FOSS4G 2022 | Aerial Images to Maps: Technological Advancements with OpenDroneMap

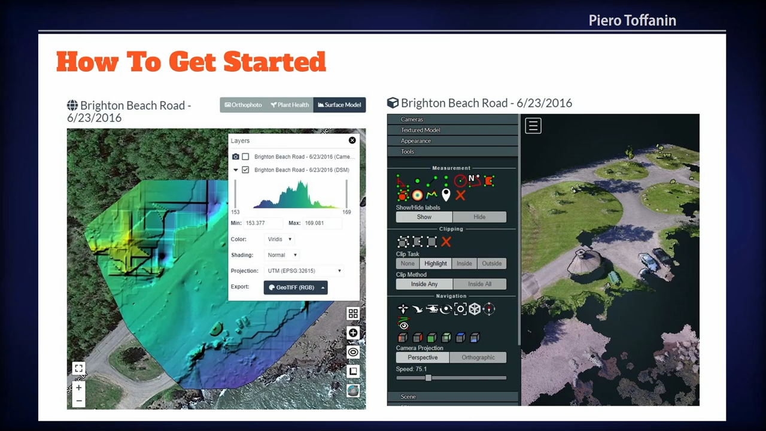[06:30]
You can also check out your surface model and finally your 3D models from which you can make all sorts of measurements and annotations. So very briefly, I really worked hard on this slide because my first attempt was very long.
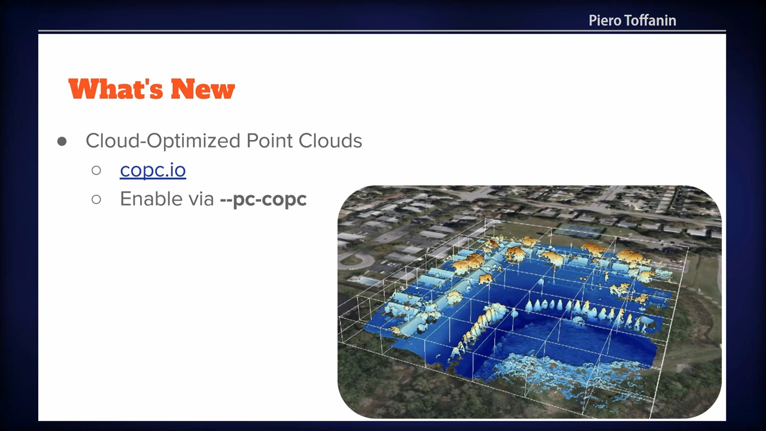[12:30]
If you don't know about COPSI, go check it out. This is something that we have enabled in OpenDroneMap if you pass an additional option while you process your data. It will just generate the file for you, and then you can use it with all of your tools that have COPSI support.